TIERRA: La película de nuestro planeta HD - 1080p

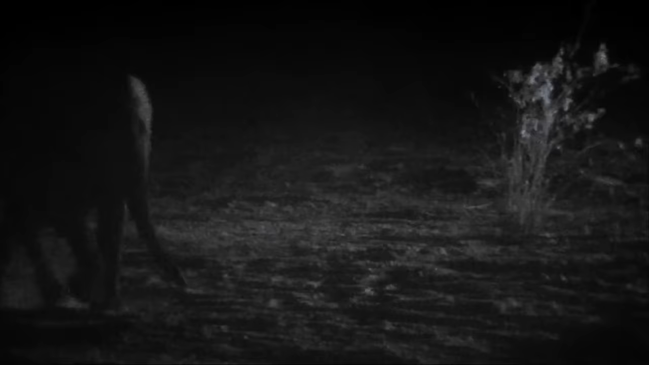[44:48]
La cría y su madre corren enorme peligro.
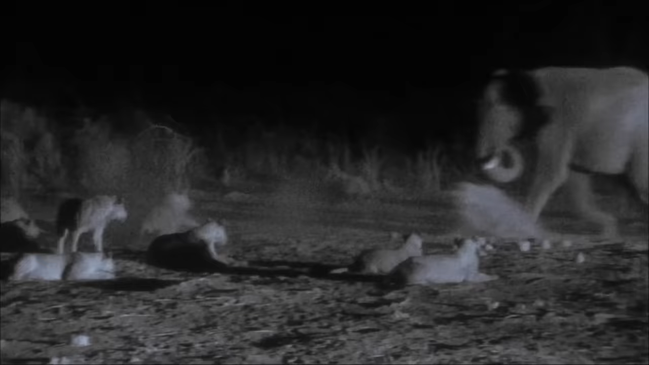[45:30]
Los felinos tienen un hambre voraz y los elefantes sienten el peligro.
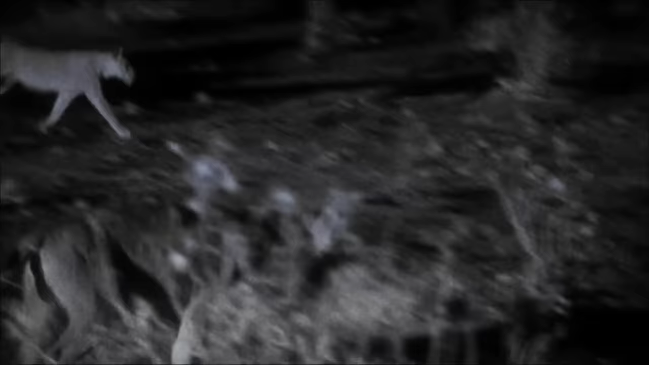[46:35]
Cuando los leones los atacan, los elefantes reúnen a sus crías y forman un círculo protector que las separe de los depredadores.